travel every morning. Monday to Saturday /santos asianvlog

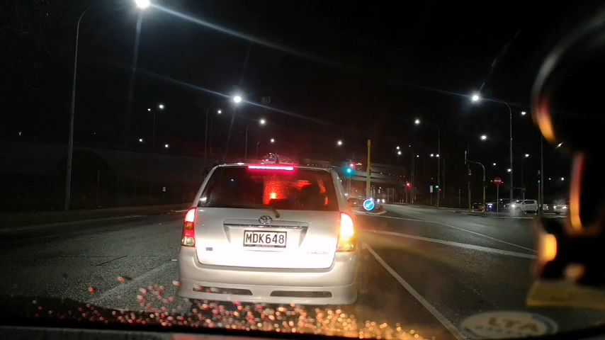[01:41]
So ayan nga guys, nagta-travel na tayo. Ayan, medyo nag-stop lang dito sa sa traffic light. So abang-abangan po natin yung ating biyahe. At saka sa lakuyan po ay medyo gabi-gabi pa, pero maya-maya lang liliwanag na.
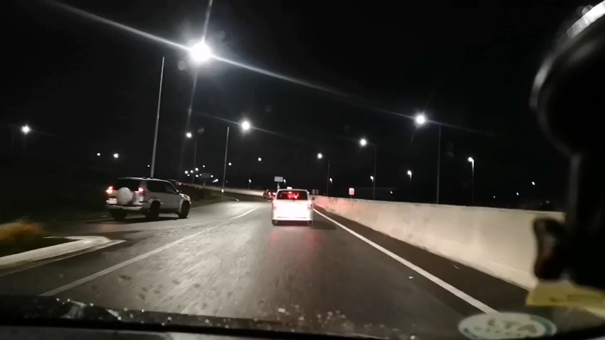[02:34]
Kandahan lang po ng biyahe ng umaga ay wala masyadong traffic. Unlike sa hapon, sobrang traffic talaga. Tingnan po natin, ayan ang prueba po. Ang prueba ng aking biyahe sa umaga. Although marami namang sasakyan, pero